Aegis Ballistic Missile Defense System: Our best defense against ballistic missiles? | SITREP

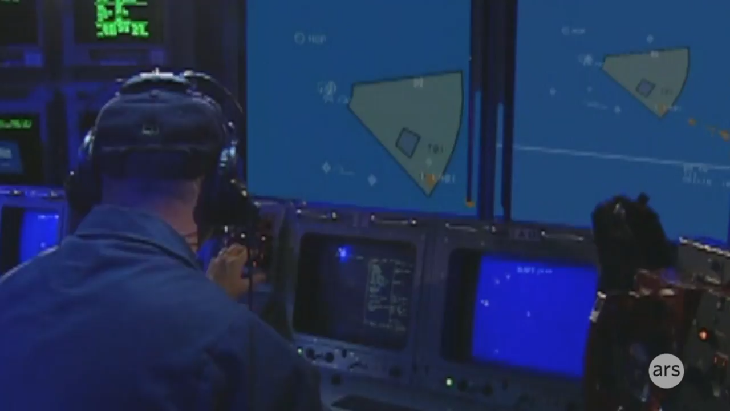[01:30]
The Aegis system uses the SPY-1 radar system,
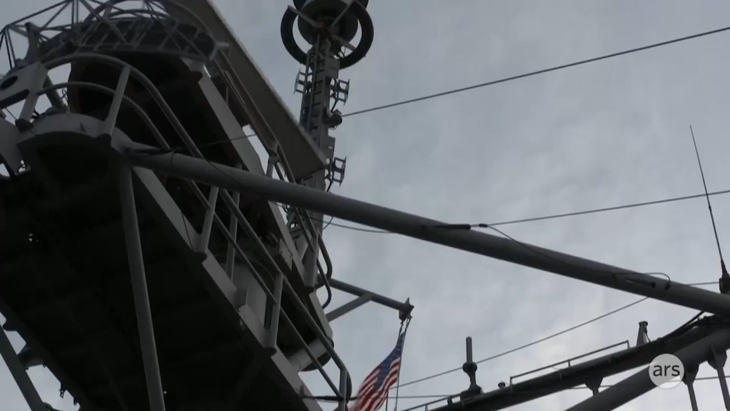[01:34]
which consists of four 12-foot octagonal phased arrays of sensors capable of tracking an object the size of a golf ball out to about 70 miles,
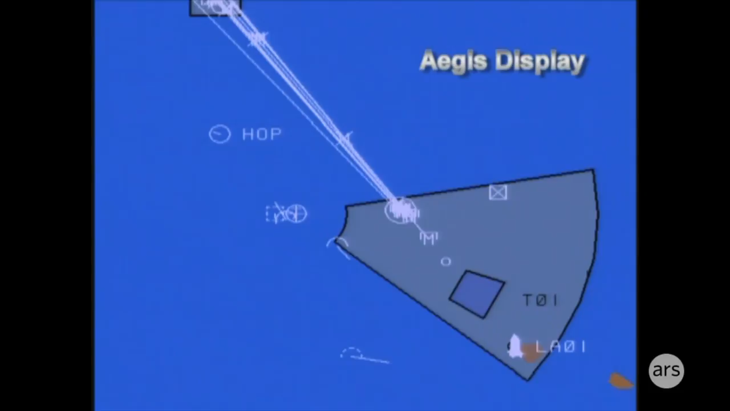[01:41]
and tracking ballistic missile overheads at ranges about beyond 180 miles.